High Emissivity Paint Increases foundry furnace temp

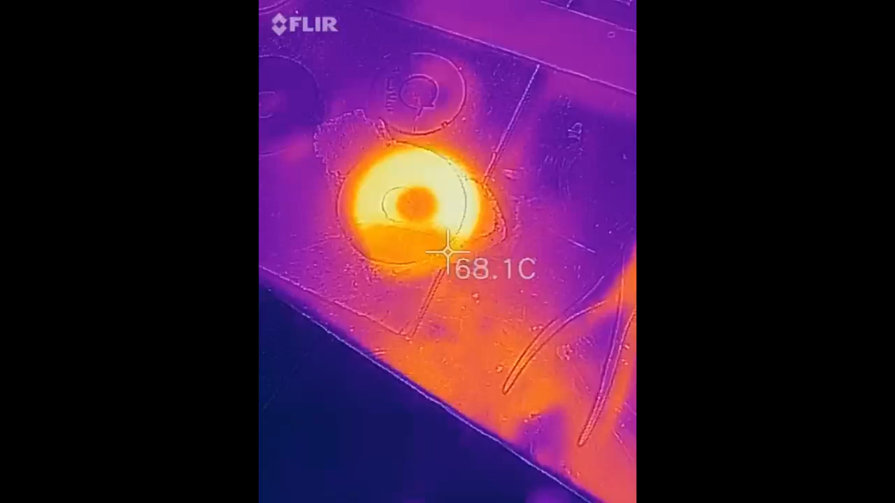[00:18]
On screen: spot 68.1°C
is as you can see here this metal coupon is the same temperature but a certain portion of it is
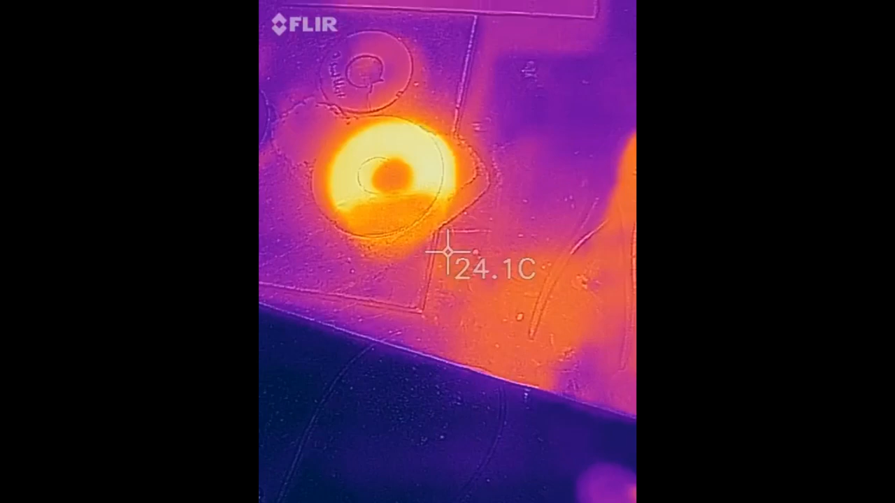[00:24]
On screen: spot 24.1°C
shining brighter than the rest because it's been painted with the high emissivity coating. And what this will do inside of a high temperature furnace is emit even more infrared radiation back at the workpiece rather than letting it escape out the furnace walls.